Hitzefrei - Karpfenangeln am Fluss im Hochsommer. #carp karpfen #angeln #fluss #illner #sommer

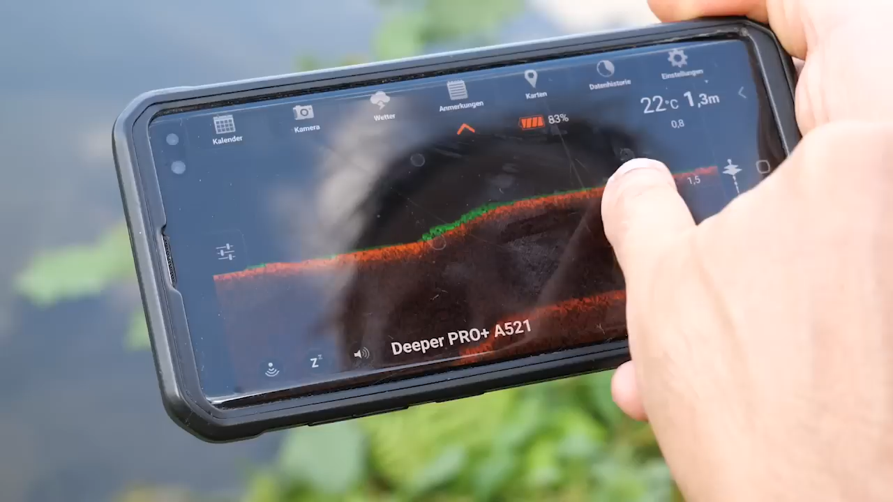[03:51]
On screen: depth 1.3 m, water 22°C
Und ich habe den Monitor in der Hand und kann eben dann einfach gucken, was passiert. Und was ich gesehen habe zum Beispiel, ist eine richtig schöne Kante, die runtergeht.
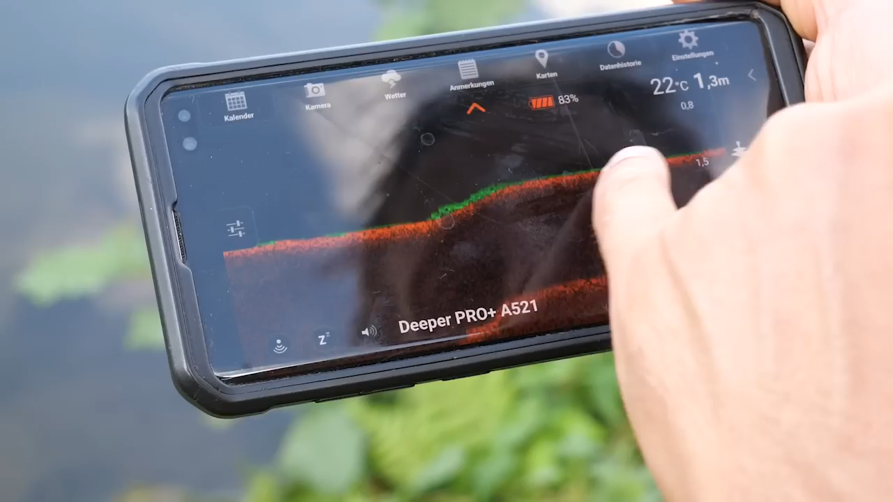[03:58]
On screen: depth 1.3 m
Von 1,60 Meter eine Bodenwelle, die dann auf 1,30 Meter quasi läuft. Und das ist eben so oft ganz typisch so in diesen Flüssen, in denen ich angle, dass man auf einmal so eine Kante hat.